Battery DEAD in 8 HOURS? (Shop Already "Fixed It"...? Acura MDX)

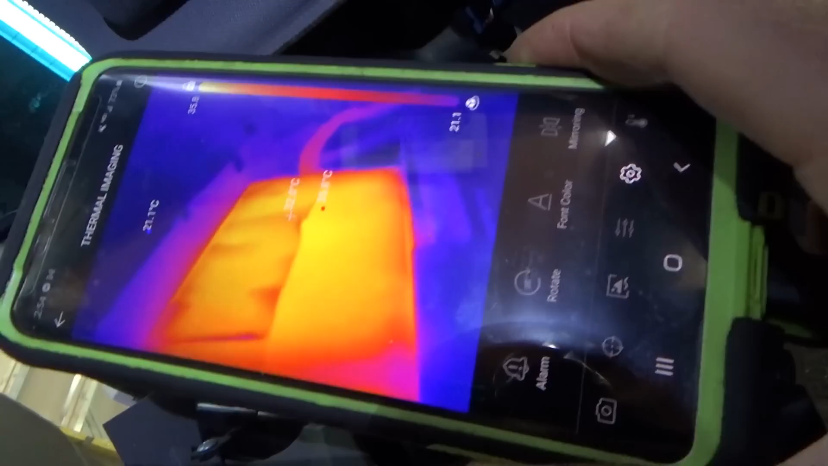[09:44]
That's kind of funny So On our thermal camera Oh look at that Nice and warm Like 90 degrees Fahrenheit